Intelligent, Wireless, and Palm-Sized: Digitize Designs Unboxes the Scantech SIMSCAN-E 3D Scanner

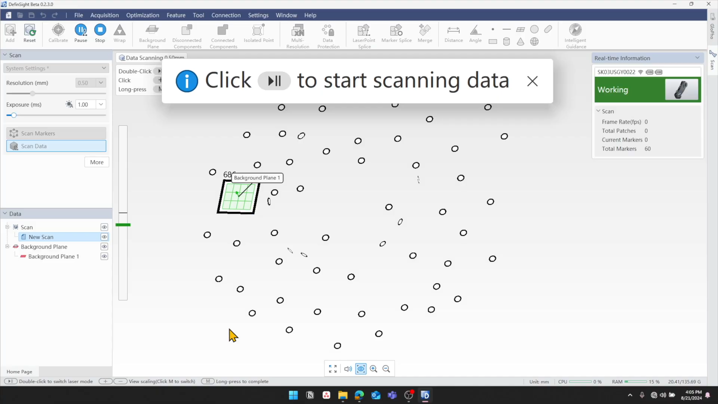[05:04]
And as soon as it's ready for me to start laser scanning, it's gonna let me know.